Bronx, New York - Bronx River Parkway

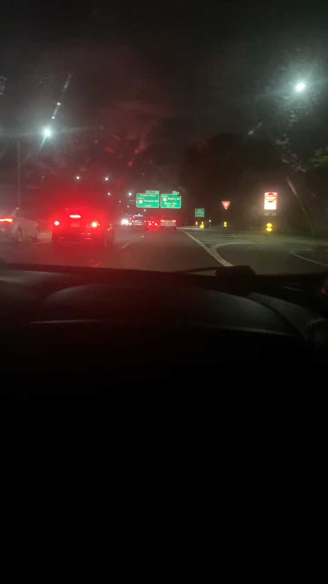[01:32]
That felt like a busy exit. Yeah, it definitely is. In two miles, take exit 9 toward Gun Hill Road. That's 233rd Street. That's busy, too. Thank you. Welcome to the RV. Have to see what this is. Oh, God.